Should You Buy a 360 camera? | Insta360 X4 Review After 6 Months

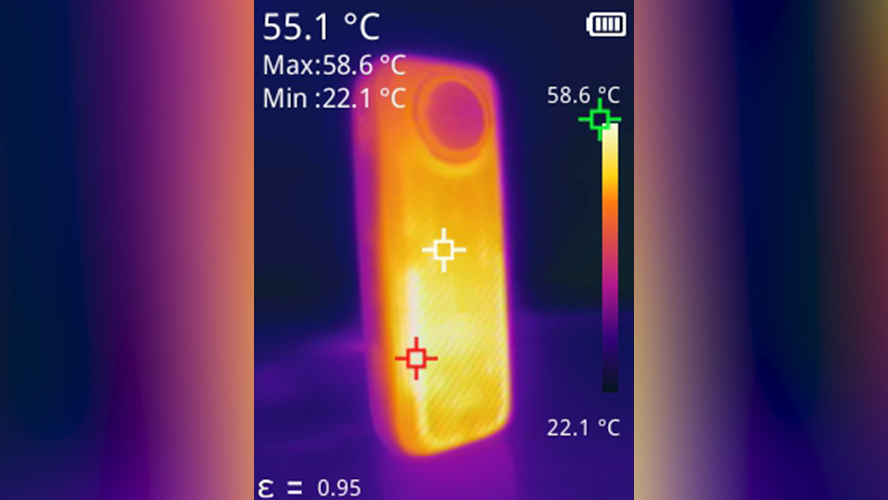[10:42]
On screen: spot 55.1°C, max 58.6°C, min 22.1°C, scale top 58.6°C, scale bottom 22.1°C
Shooting indoors I measured almost 60 degrees celsius with my thermal imaging camera, though even after 20 minutes the camera didn't turn itself off.